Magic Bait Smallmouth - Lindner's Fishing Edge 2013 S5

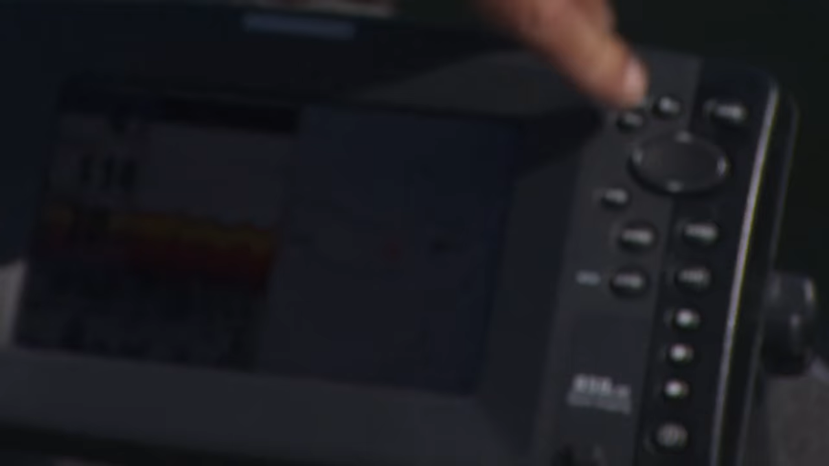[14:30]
You can see my track line. I fished along the outside, turned around, went back up,
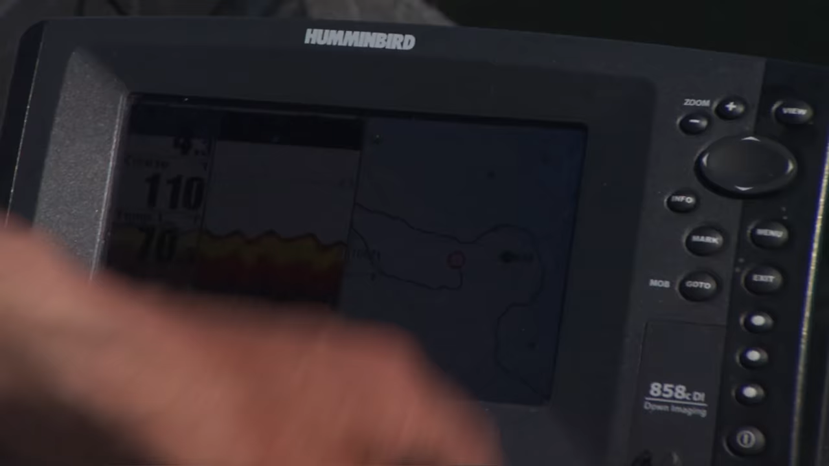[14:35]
and came right across the top and caught those two big ones back to back. And then there was a number more with them.